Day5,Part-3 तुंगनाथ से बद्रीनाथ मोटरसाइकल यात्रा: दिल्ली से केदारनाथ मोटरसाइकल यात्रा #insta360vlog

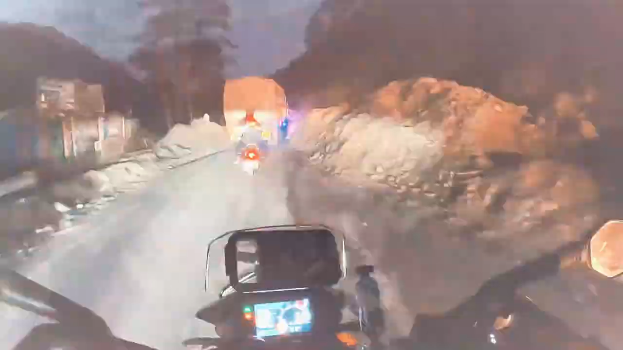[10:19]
भाई लोग देखो पंजाब से आए हुए स्कूटी पे हेमकुंड के लिए,
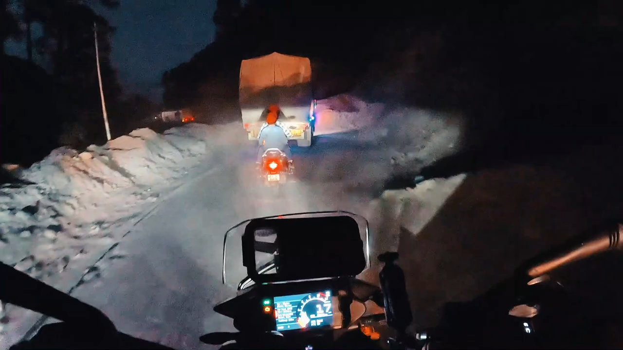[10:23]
और बहुत सारे बाइकर्स मैंने देखे हैं जो पंजाब से हेमकुंड साहिब के लिए आते हैं।
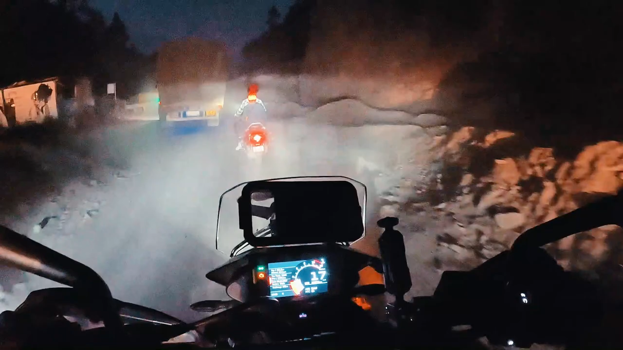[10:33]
रियल राइडर गाइस सैल्यूट। और एक अपने बेटे को भी शायद लेके आए हैं साथ में, छोटा बच्चा है साथ में। तो ये काफ़ी लैंडस्लाइड एरिया है ये सारा, पता नहीं सफाई क्यों नहीं कराई हुई है, मुझे तो समझ नहीं आ रहा। ये सफाई अगर हो जाए तो ये जाम ना लगे हमारे इस रूट पे।
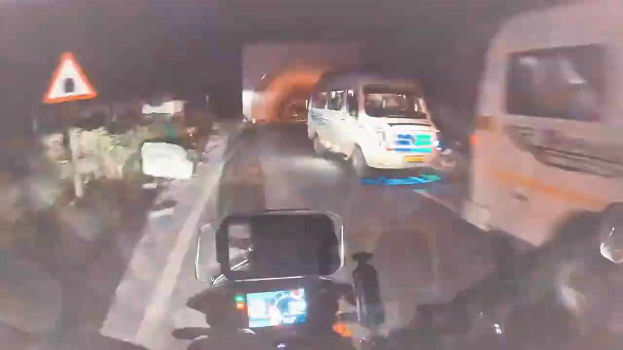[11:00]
अच्छा इस रूट पे टनल भी है, छोटी सी टनल।
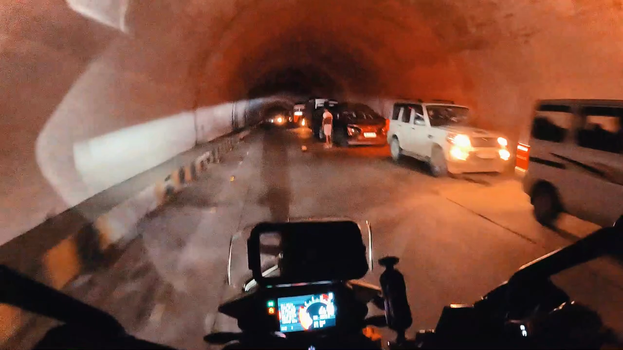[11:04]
वाह वाह वाह, ये टनल पूरी टनल ही होना चाहिए ताकि ये जाम जूम का झंझटी ना हो। पिछले 2 किलोमीटर से ये सारा जाम लगा हुआ है एक साइड पे, यहाँ तक जाम है, देख लीजिए कहाँ तक जाम है।
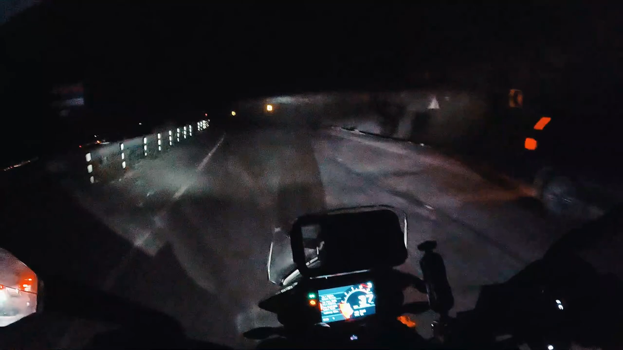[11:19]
शुक्र है हमारा रूट खुला था, नहीं तो हमें आधा एक घंटा लग जाता यहीं पे ही, हो जाता हमारा बद्रीनाथ। जोशी मठ यहाँ से 10-12 किलोमीटर रह गया है और यहाँ पे तपोवन हाइड्रो पावर का काम चल रहा है,
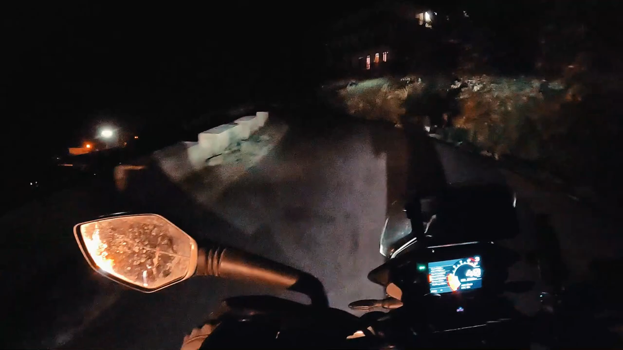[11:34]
नीचे काफ़ी कंस्ट्रक्शन चल रही है। ये मेरे पीछे, तो जोशी मठ को तो हम क्रॉस कर देंगे आराम से।
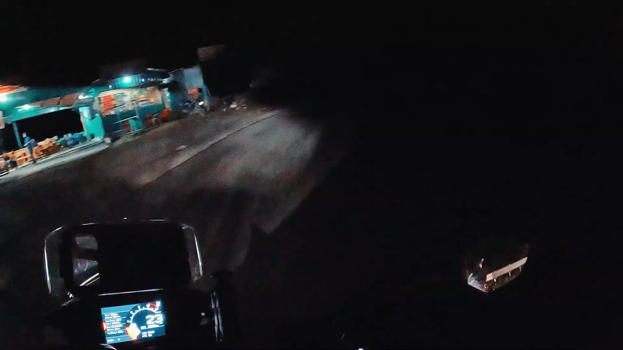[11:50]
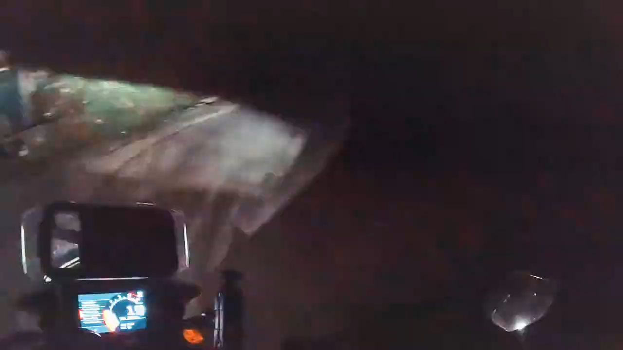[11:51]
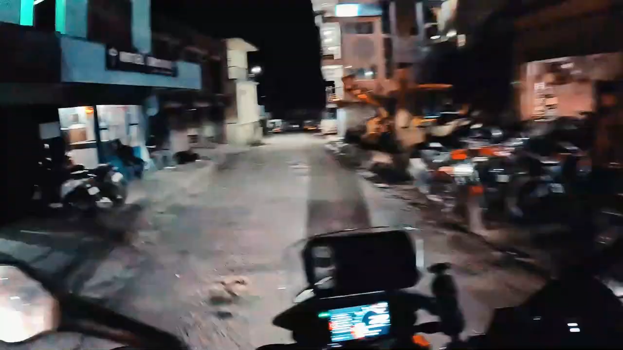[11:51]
हम जोशी मठ पहुँच गए हैं और इसको क्रॉस कर रहे हैं। अभी रुकने का तो कोई इरादा नहीं है क्योंकि हमारा मेन टारगेट है बद्रीनाथ।
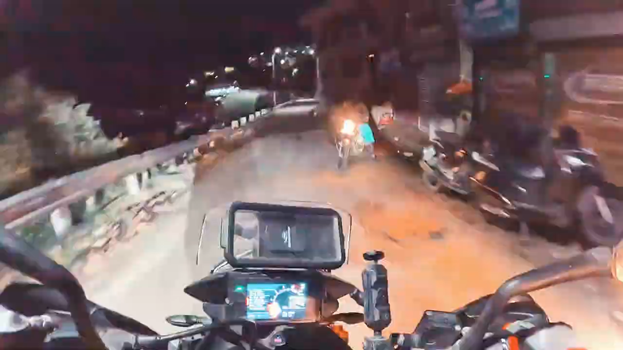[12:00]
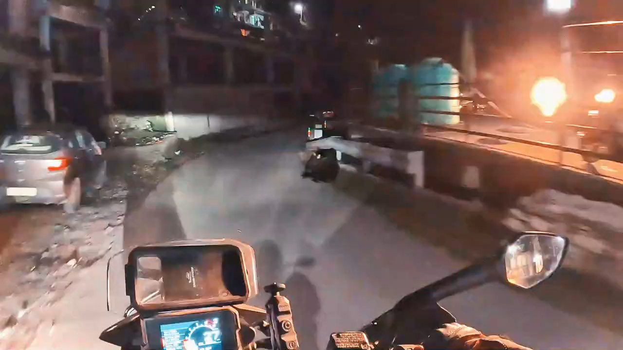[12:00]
हम अब सीधे ही जा रहे हैं बद्रीनाथ की तरफ और ये है जोशी मठ।
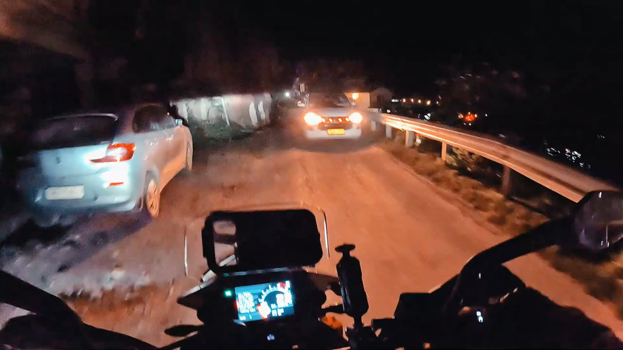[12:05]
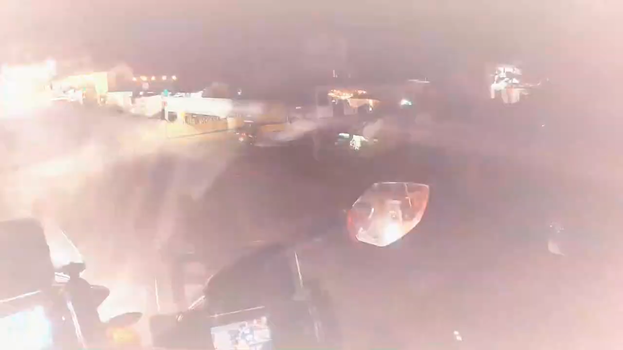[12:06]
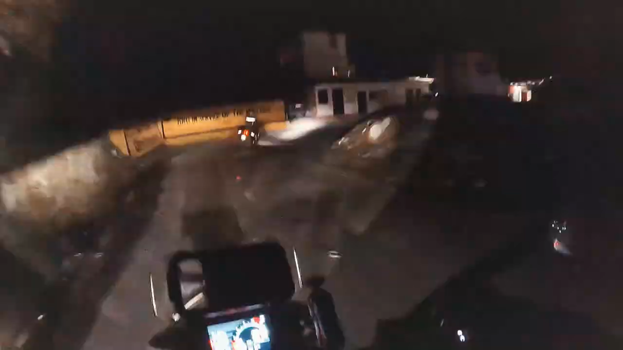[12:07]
गोविंद घाट 19 किलोमीटर और बद्रीनाथ 38 किलोमीटर और अभी जोशी मठ से ही उतर रहे हैं हम।